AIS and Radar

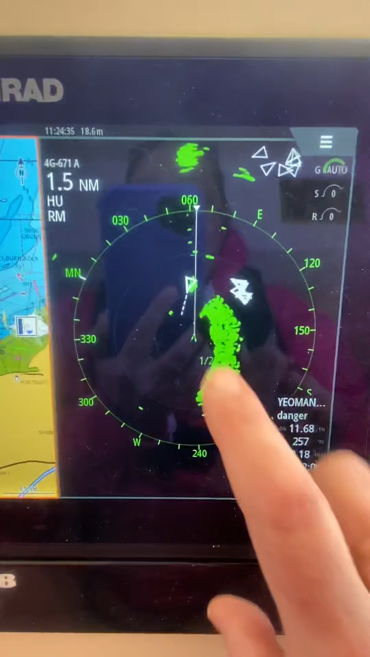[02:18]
hand side we can start to get an indication of size and aspect from the radar that
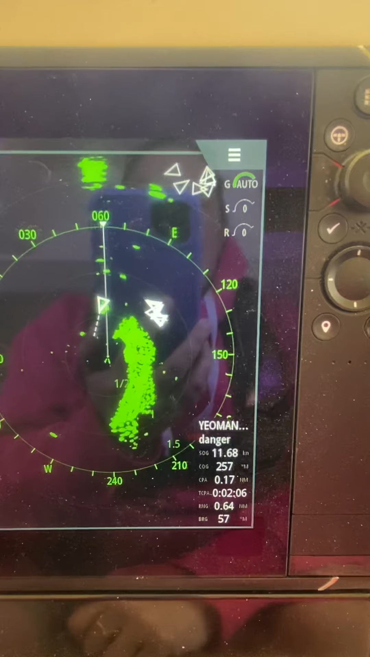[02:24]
we have so if i can select my radar if i want to zoom
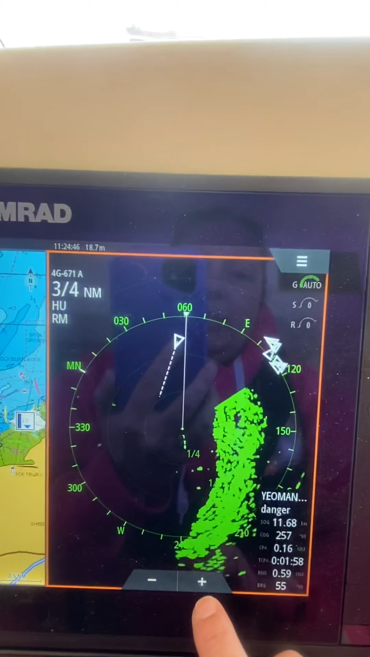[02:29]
in you'll start to see that i get quite a good return here from
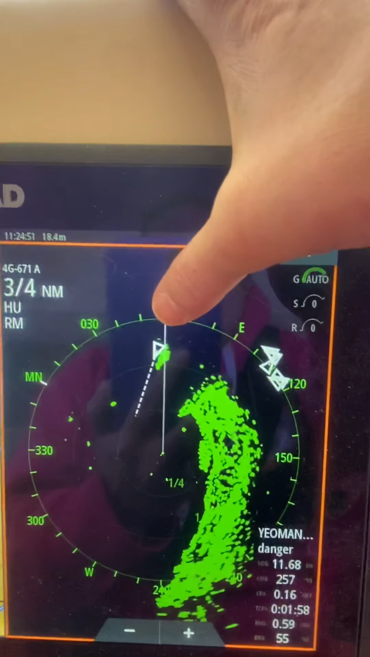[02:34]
the ship i've got quite a good return at the top because he is indeed quite a large ship although we're looking slightly on the beam of the ship we're
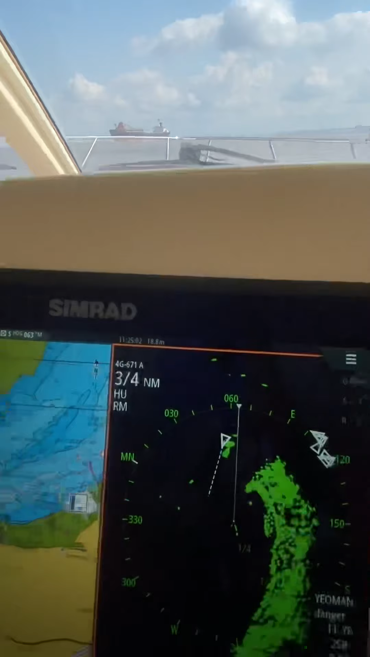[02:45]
getting a really good return on the radar they're still showing as dangerous and
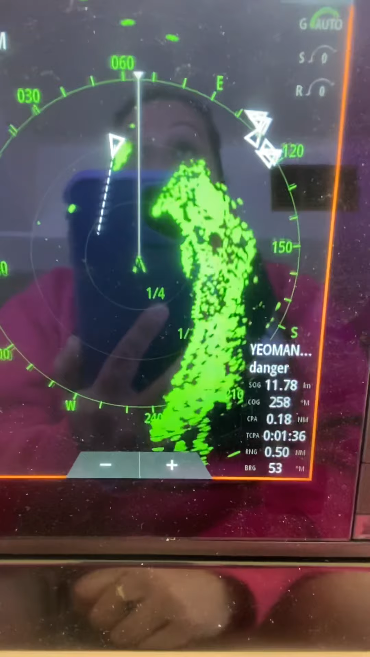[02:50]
it will show as dangerous because we don't have any choice but to pass this close to him but we are all nice and
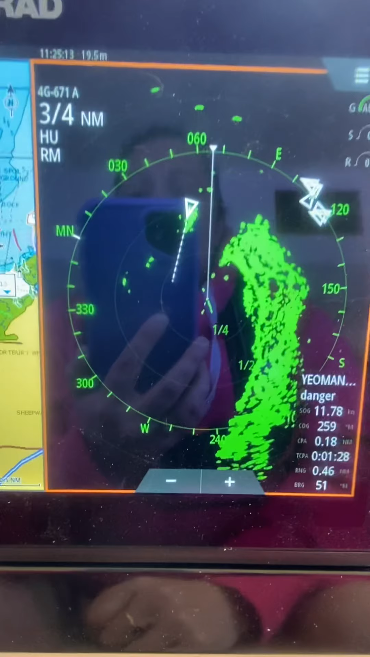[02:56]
safe because we're on the starboard side of the channel and he is on his starboard side of the tunnel there so
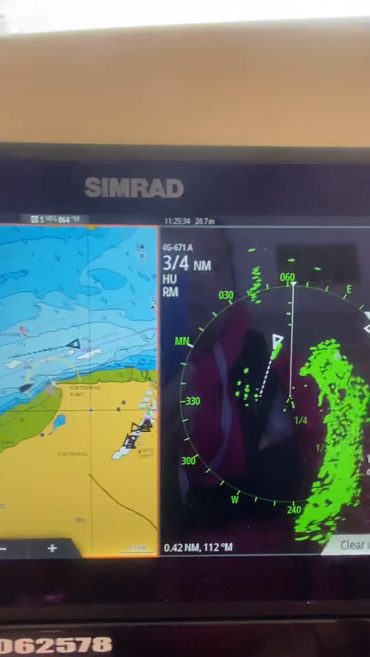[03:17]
and if we take a look back on our radar screen now you'll see that i'm getting quite a large return
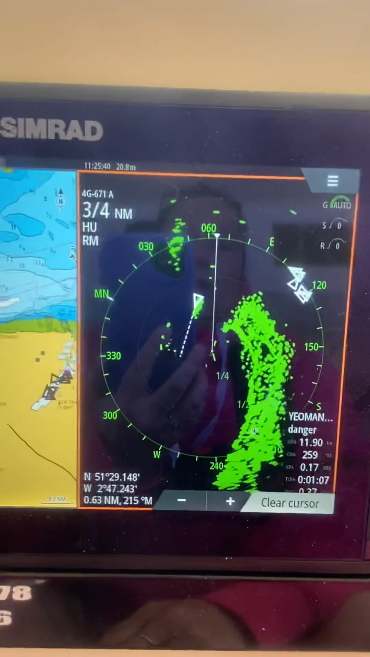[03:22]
from him i'm now really quite close to him and i'm getting a really good return from
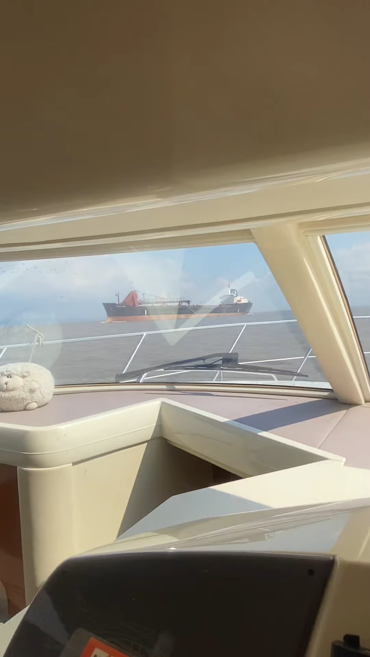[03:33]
the aspect of the yeoman bank i
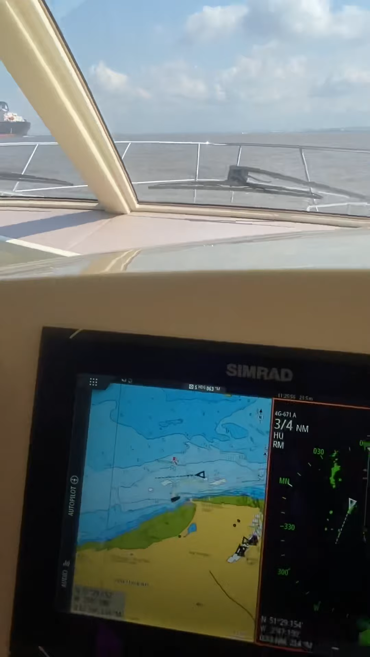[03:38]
come back down to my screen if i clear my cursor if
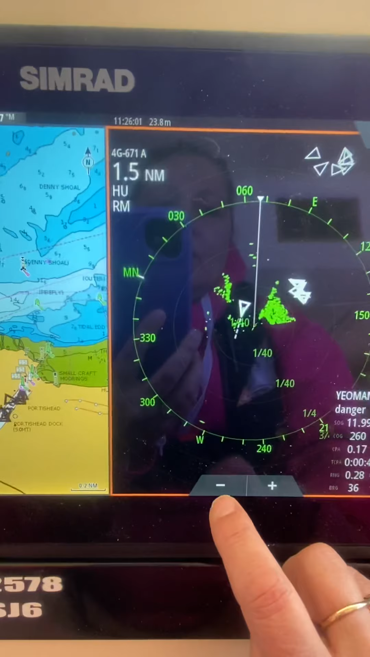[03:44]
i look at scrolling away i can start to see that i've
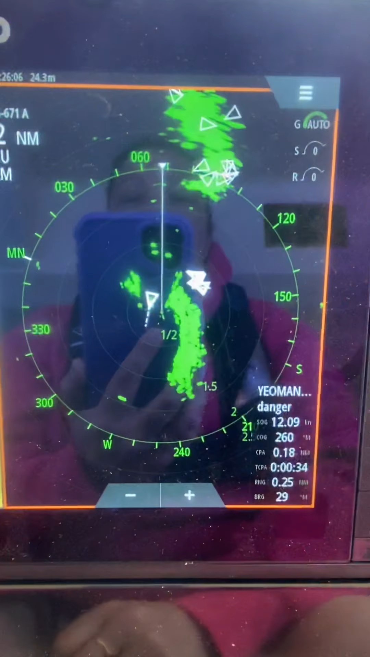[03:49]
got some some other potential targets a little bit further up on my ship's heading marker
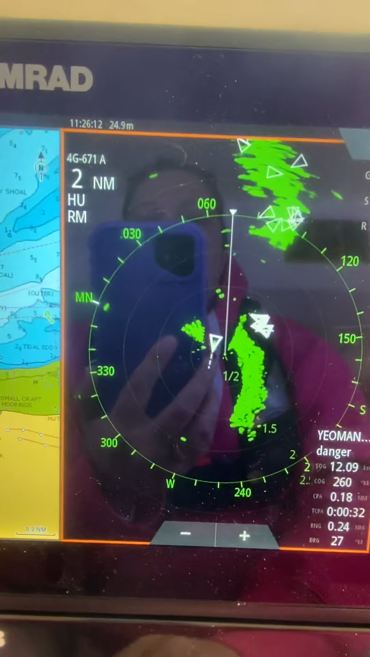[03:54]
here i'm now ranging about two nautical miles and just
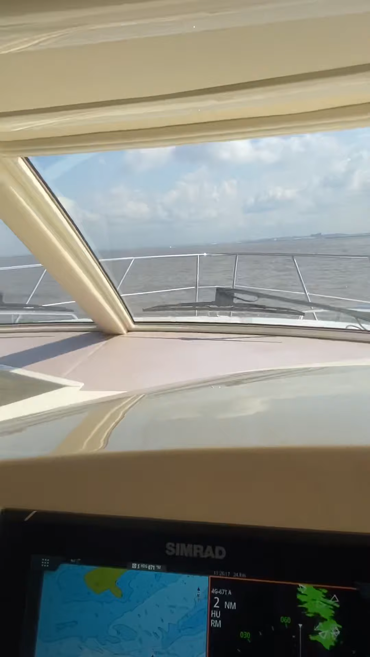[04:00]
on the horizon you might be able to make out the week of a motor cruiser which
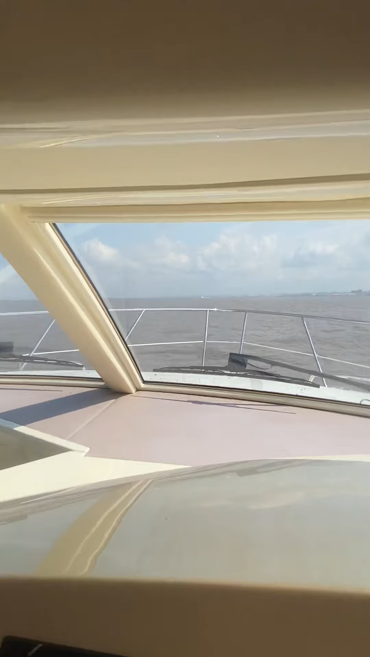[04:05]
is just starting to show on the radar screen
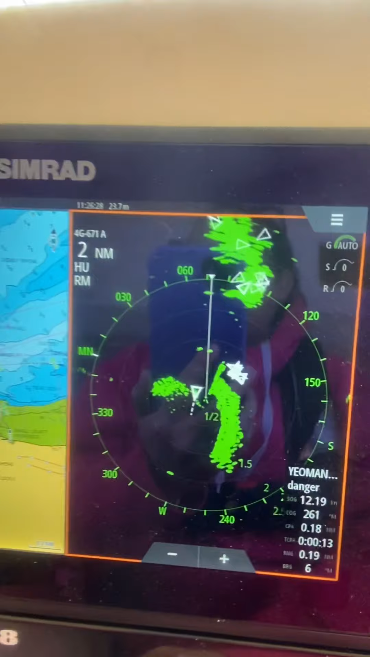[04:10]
you can see our ship there right a beam of us now
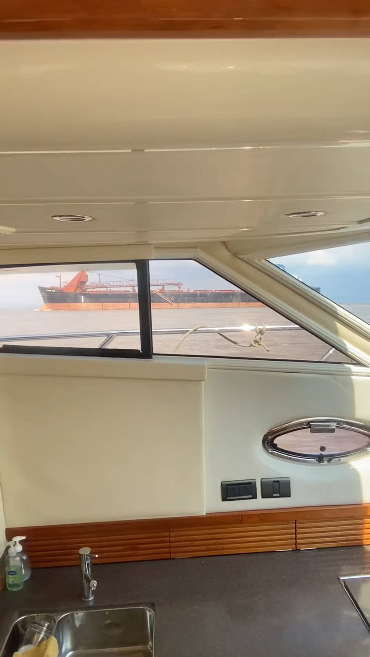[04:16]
if i come back to my radar screen let's zoom in
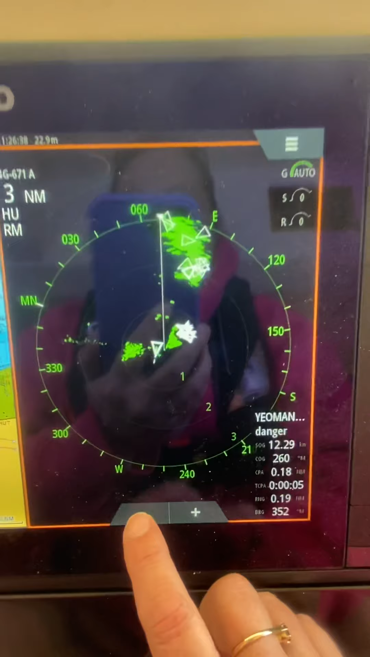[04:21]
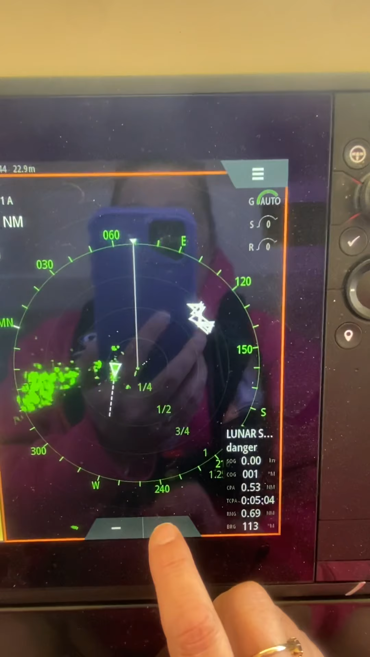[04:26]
let the screen settle you'll see that i'm getting a really good return from the side of the ship